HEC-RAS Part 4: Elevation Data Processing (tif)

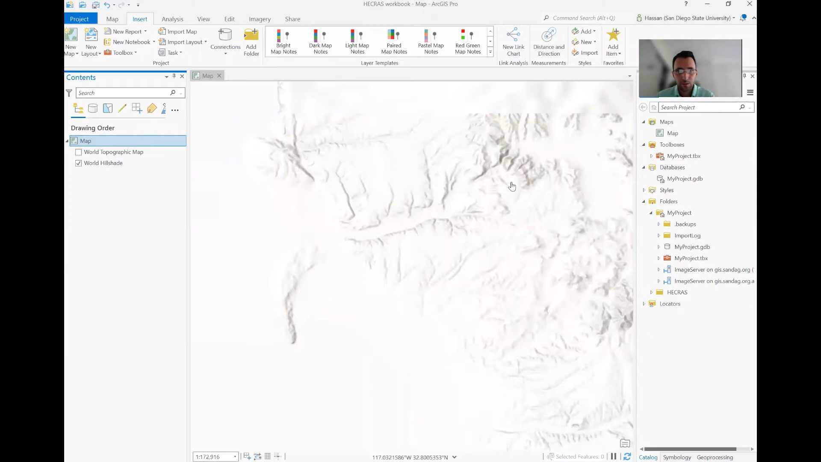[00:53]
You have hillshade that can show the topography or you have also the actual world topographic maps. But the elevation data in ArcGIS is mostly for visualizations.
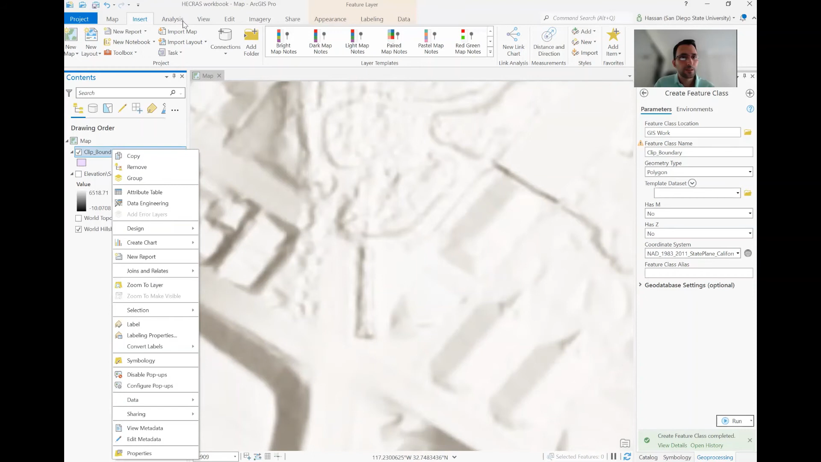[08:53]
To be able to create some So I want to basically draw a polygon from here to here
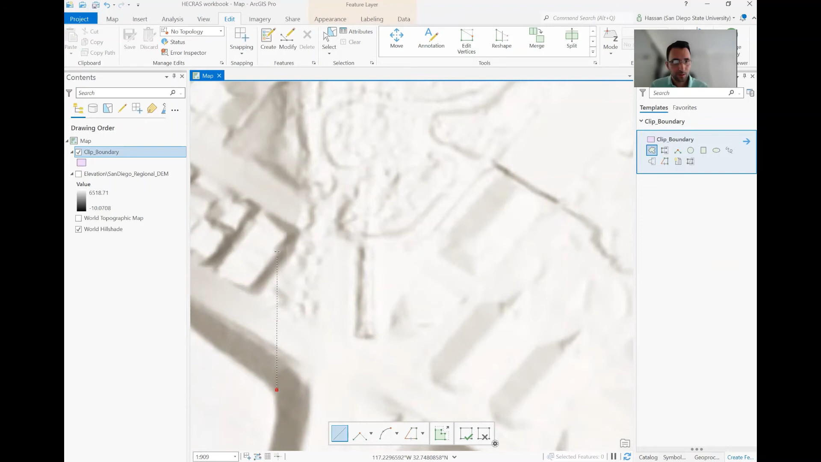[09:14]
some part of the pond maybe to here
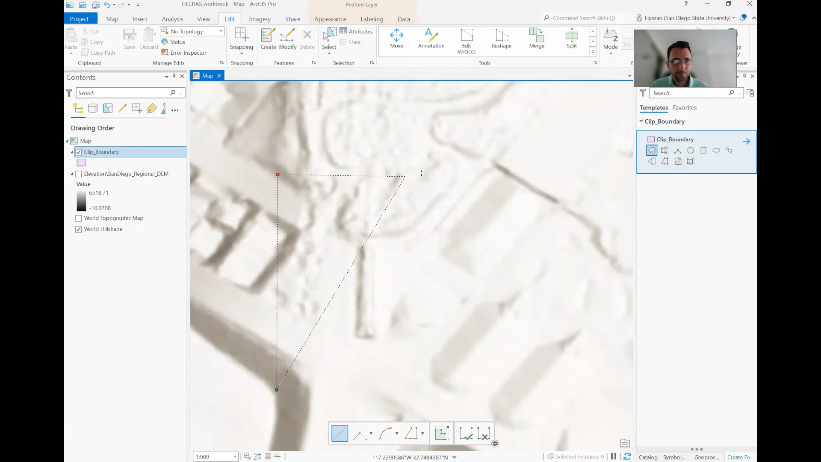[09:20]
and to here So that's my polygon. You can now save this
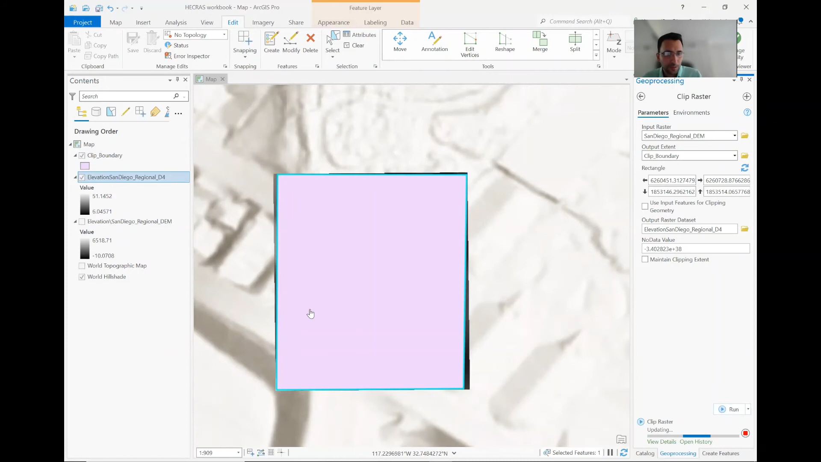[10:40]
So it's done. And you can see, yes, it makes sense.